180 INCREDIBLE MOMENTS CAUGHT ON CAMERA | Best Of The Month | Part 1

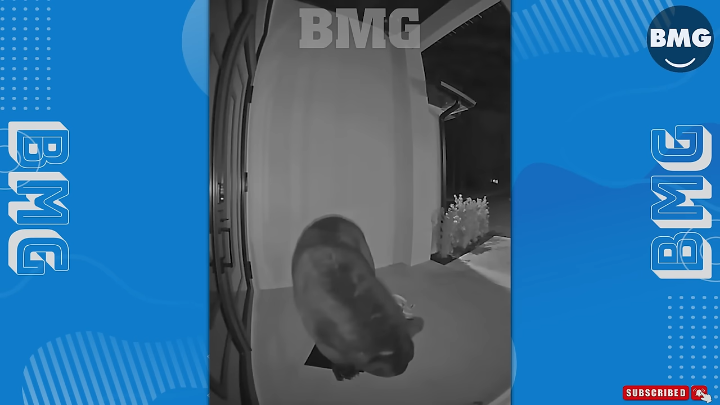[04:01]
A strange guest came to visit your house. Luckily, he didn't enter the house.